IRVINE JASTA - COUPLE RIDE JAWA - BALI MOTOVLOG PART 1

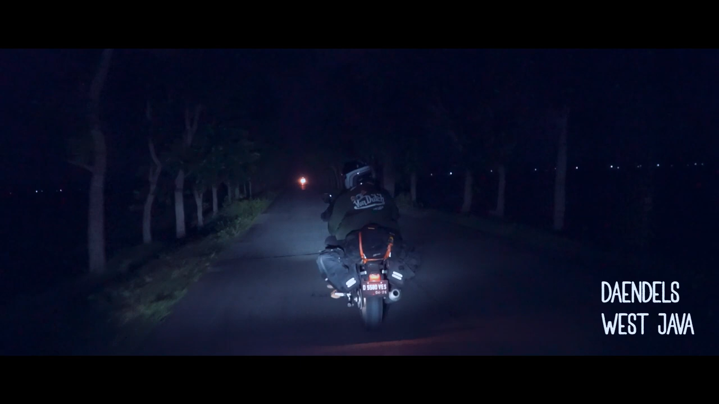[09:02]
Nah, pas kita masuk ke Dendals itu, itu hujannya sempat berhenti sebentar.
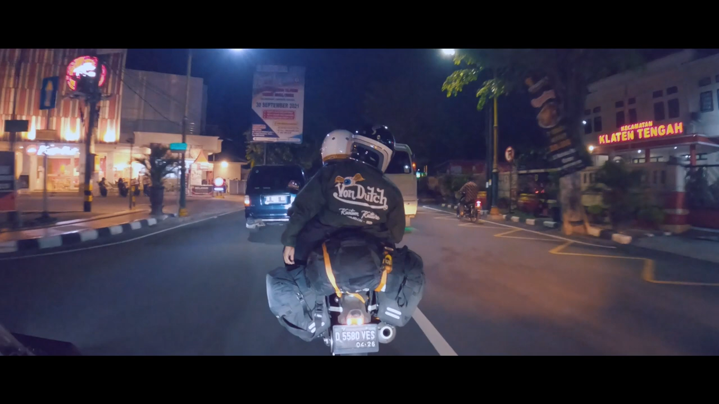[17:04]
Nah, ketika masuk ke Solo baru itu, kita langsung ambil arah.